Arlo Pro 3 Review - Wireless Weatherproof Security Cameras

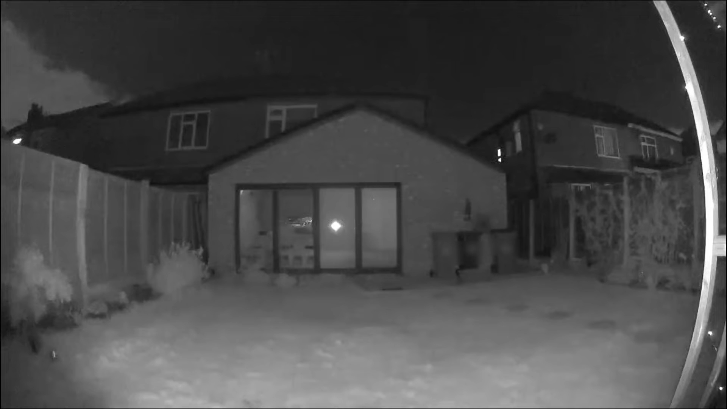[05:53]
Or you can have this set to night vision mode so the spotlight won't come on and you can see a little cat passing through in the bottom left has triggered it. If that's not obvious it can also have a bit of AI camera control where it tries to zoom in on whatever or whoever has triggered the recording but it's a little bit hit and miss. I think I prefer to stay zoomed out and manually zoom in myself so that I retain the full picture.